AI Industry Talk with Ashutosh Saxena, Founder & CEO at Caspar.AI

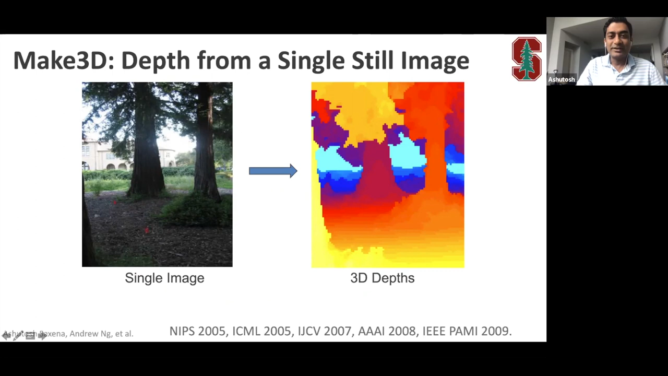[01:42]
and when i joined stanford i met andrew eng where we built on a we talked about a very interesting problem which is given a single still image can you take that image and compute a 3d model out of it so we built uh deep